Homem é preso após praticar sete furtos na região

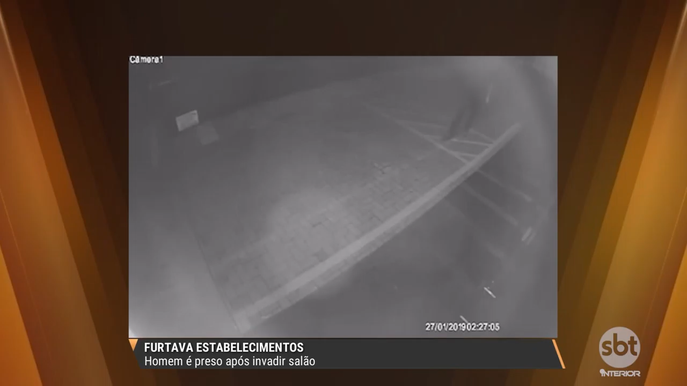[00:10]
Segundo informações do boletim de ocorrência, a ação do bandido foi flagrada pelo dono de um salão de beleza. A gente tá observando o momento que ele chega ali com algum tipo de equipamento, uma chave de fenda, e tenta forçar então essa porta, gente. É a porta de entrada do estabelecimento. Ele tá de boné, tá tranquilão. Olhou pra um lado, tá observando se não tem ninguém chegando, alguém passa na rua no momento, ele põe a mão pra trás e finge que nada está acontecendo, mas continua forçando, viu?